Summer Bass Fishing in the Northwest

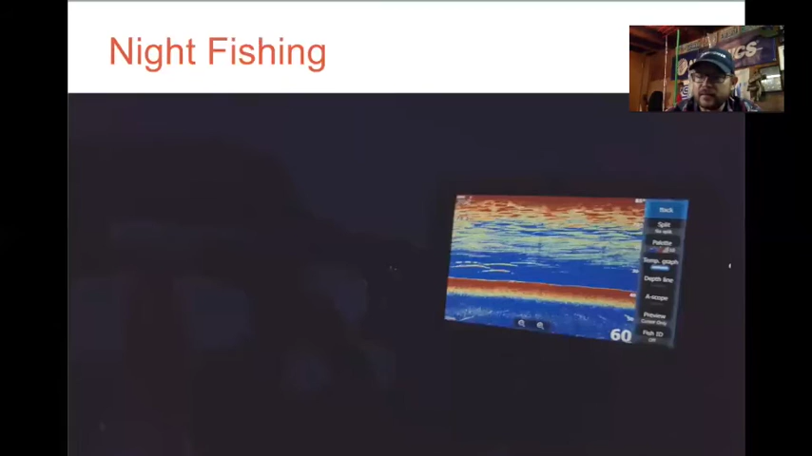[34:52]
a lot easier to see at night you know I also turn down my graphs um the brightness because it just gets too blinding so I definitely turn it down quite a bit um and you know this is uh I got a night tournament coming up too and I'm really excited about that so I'll kind of tell you my approach you know the baits that I use and things like that so you know night fishing is great because it's so hot during